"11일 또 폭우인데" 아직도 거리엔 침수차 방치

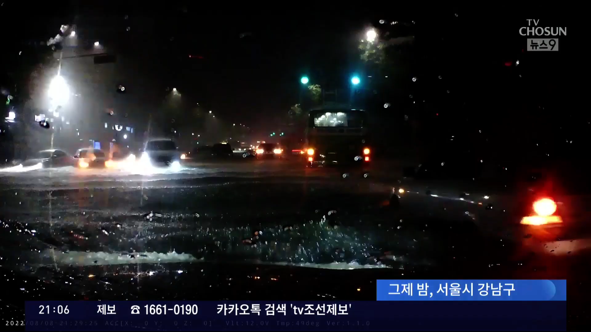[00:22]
무릎까지 물이 들이차면서 운전자는 차를 그대로 길에 세워둔 채 탈출했습니다.